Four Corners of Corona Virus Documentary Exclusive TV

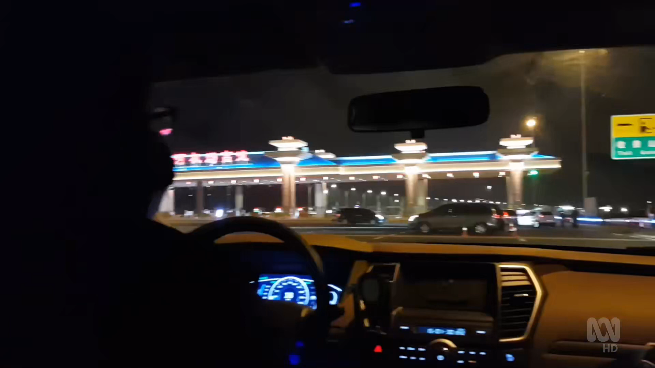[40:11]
toll gate. So it looks like we're going through a checkpoint.